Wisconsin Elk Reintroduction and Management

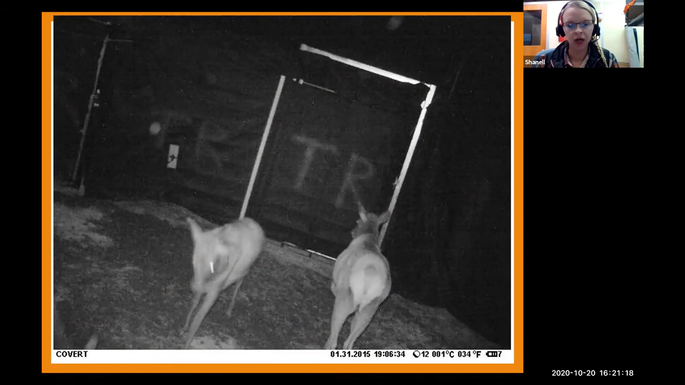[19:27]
and so then transporting the elk um with this method what you do is you back a trailer